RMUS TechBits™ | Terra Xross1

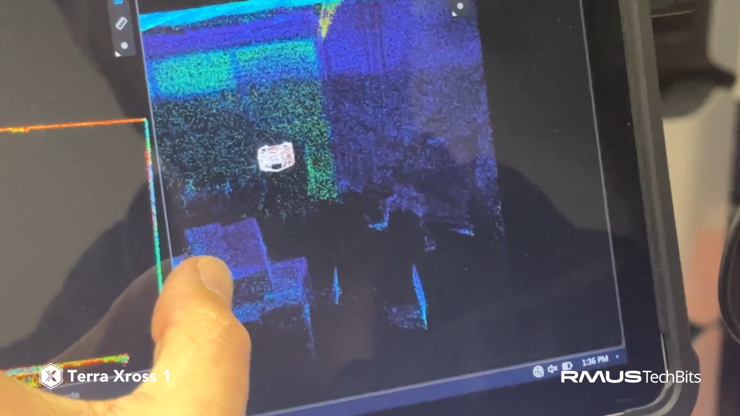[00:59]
in the in the room here which is nice to see oh there you go
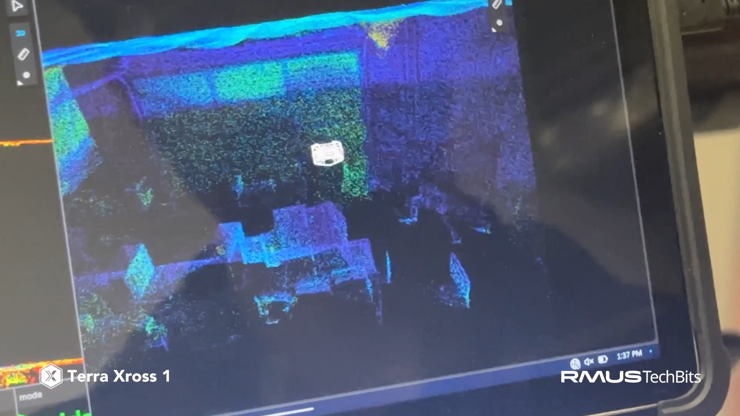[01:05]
so let's maneuver it a little bit Spencer and we can see you'll actually see the